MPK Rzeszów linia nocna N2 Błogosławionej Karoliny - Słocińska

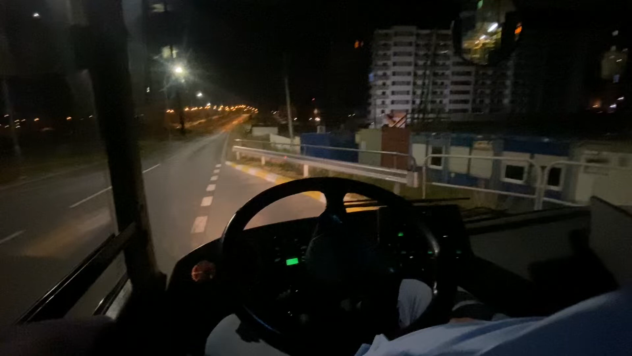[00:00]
Wbijemy się na pętli przy błogosławionej Karoliny. Autobus, w którym dzisiaj jeżdżę na linii nocnej N2 JL-420-N4-CNG Supero. I właśnie ruszam z błogosławionej Karoliny w kierunku pętli przy Słocińskiej.
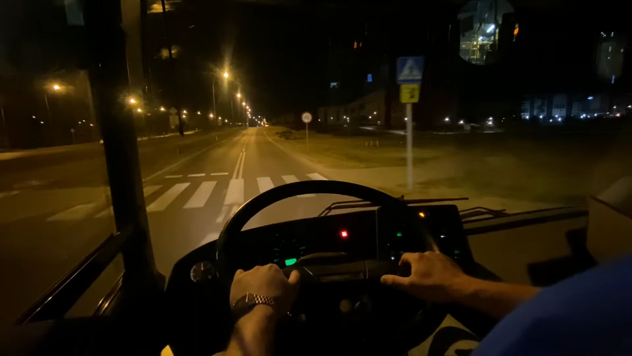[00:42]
Zbliżam się właśnie do skrzyżowania z ulicą Łodrzykońską i jadę ulicą Błogosławionej Karoliny w kierunku przystanku Błogosławionej Karoliny Przedszkolnej. Jest to jedna z trzech linii nocnych, oprócz N1, który nagrywałem wczoraj. Dzisiaj właśnie nagrywam linię N2. Jeszcze mamy linię nocną N3.
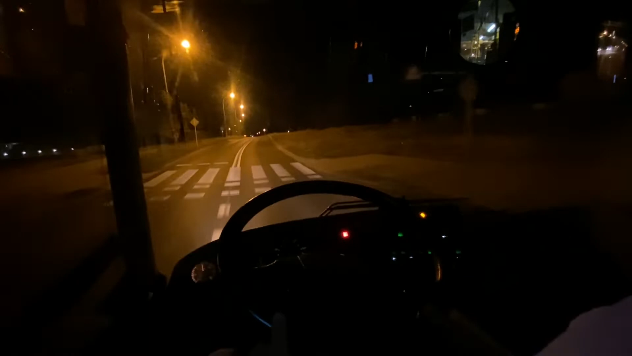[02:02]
W planach kiedyś na pewno będzie tam autobus, ponieważ już powstały zatoki przystankowe. No i wjeżdżamy na przystanek Błogosławionej Karoliny Nowy Sądecka.